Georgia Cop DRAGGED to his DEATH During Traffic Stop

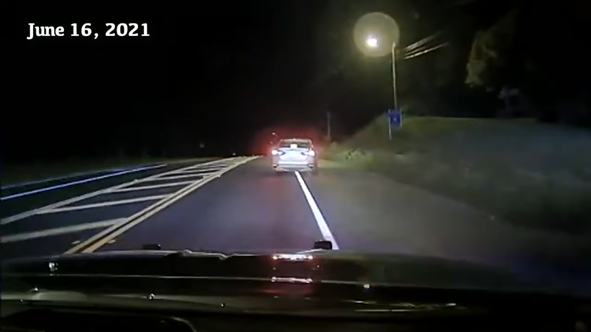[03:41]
Holly Springs is a town of about 17,000 people in Cherokee County, about 30 miles north of Atlanta. The man behind the wheel of this gray Nissan Altima is 29-year-old Ansy Dolce. This is a simple traffic stop.
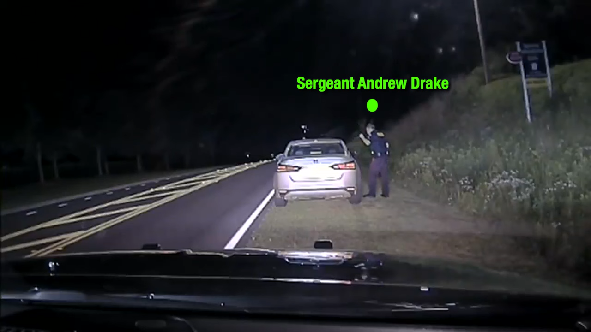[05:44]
Officer Joe Burson arrived on the scene to assist Sergeant Drake.
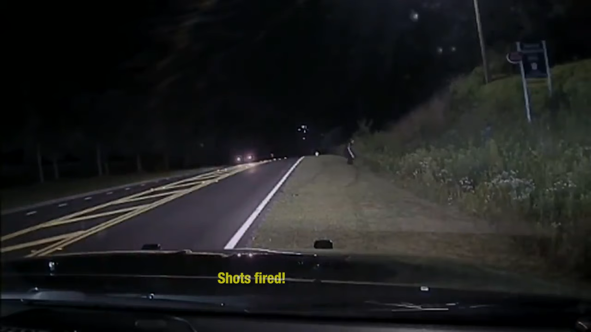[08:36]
Dolce drives approximately 1,000 feet down the road with Officer Burson in tow before
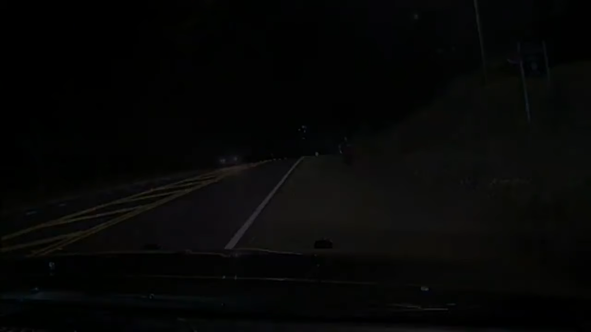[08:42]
hitting a guardrail and crashing into this ditch to the left. During those few seconds, Officer Burson managed to fire multiple shots, wounding Dolce as he drove along.
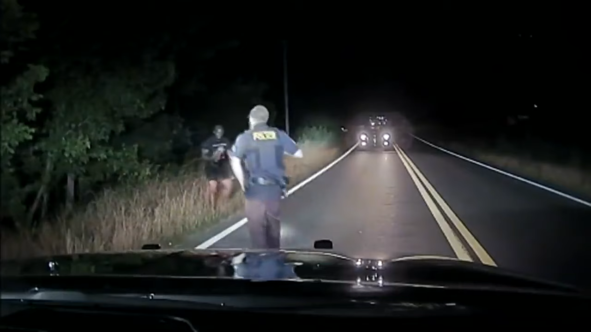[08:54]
Officer Burson was dragged by Dolce's vehicle and suffered severe injuries. He died at the scene.
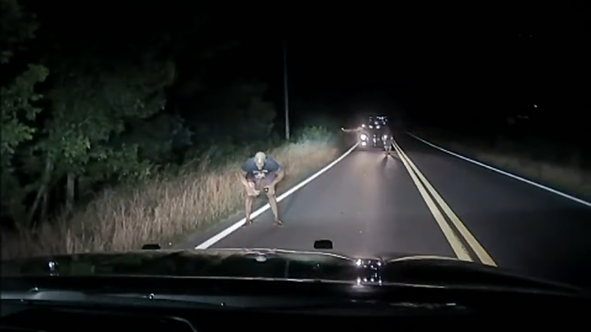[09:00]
Sergeant Drake followed Dolce's car. Here, the sergeant can be seen ordering Dolce out of the ditch as other units responded to the distress call from Drake. Here, Dolce appears to be bleeding from the abdomen as he's taken into custody. Ansy Dolce died at a local hospital later from the gunshot wound he sustained. Officer Burson was only 24 years old at the time of his killing.